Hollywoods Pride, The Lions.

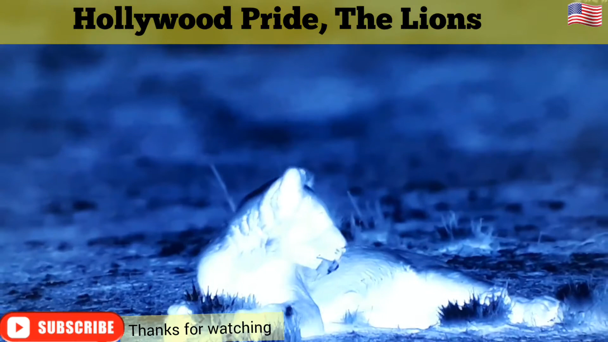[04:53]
One in particular catches the cubs' attention. They recognize their mother's grounds. Spotty, appointing himself as leader, heads off to investigate.
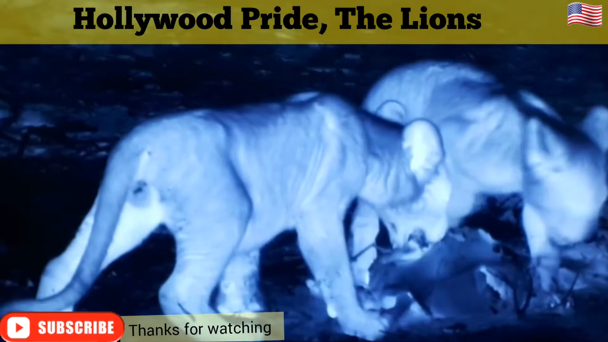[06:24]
With valleys full, the mothers head off, and the cubs follow.
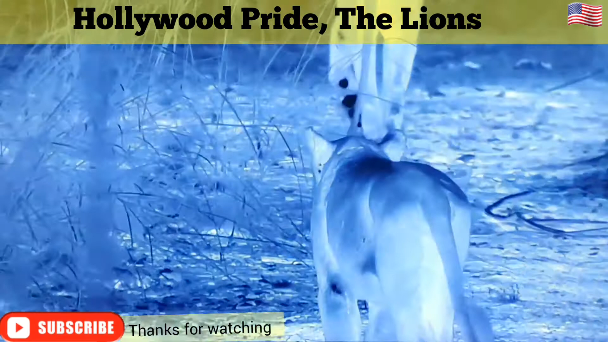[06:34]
All except Spotty. His first impala. And it's all for him. Or is it?